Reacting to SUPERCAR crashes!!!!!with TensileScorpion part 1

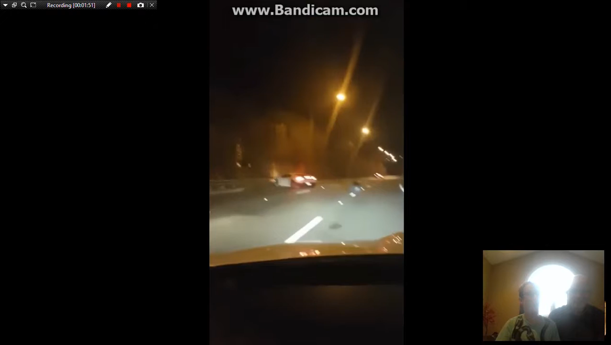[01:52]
Fucking get out of here. I didn't. I'm so sorry, guys, about the bad word.
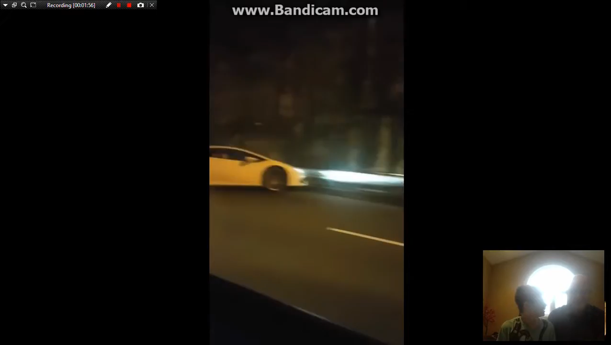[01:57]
I'm so sorry about the bad word. It's just these videos do have bad. Okay, this one. Oh, R8.
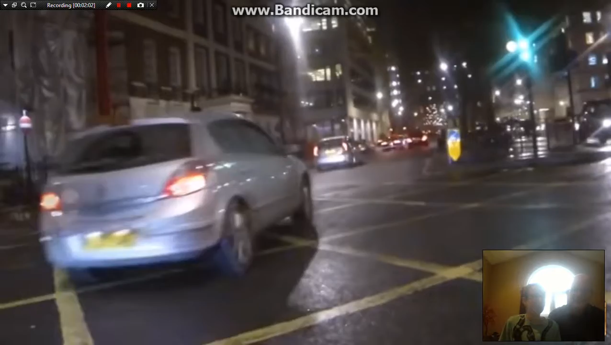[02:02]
Nice R8. Lose control. Couldn't have happened to a nicer guy. That hurt.
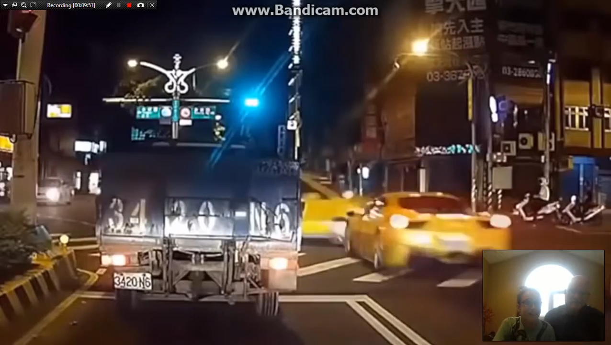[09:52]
No. I hope those guys are alright. Oh, Corvette with the Cherokee next to it.